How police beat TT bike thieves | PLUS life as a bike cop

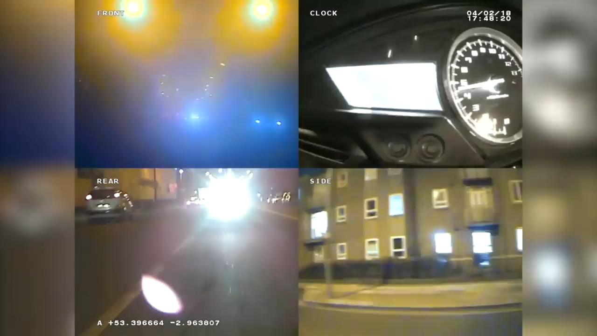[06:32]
it records the last 15 or 20 seconds and we had a really good success with a stolen car with this one alongside the the stolen car he didn't even know the police
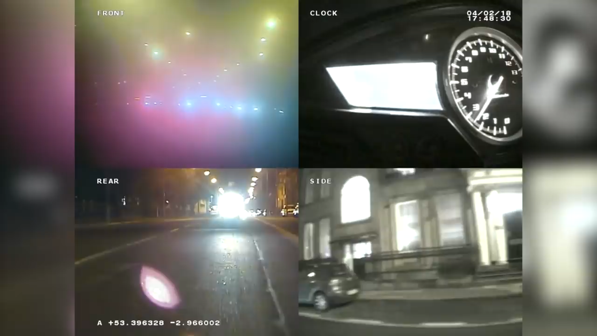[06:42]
were on to him until we put the blue lights on and he looked directly at us full hd quality facial imagery we let him go on his way uh circulated his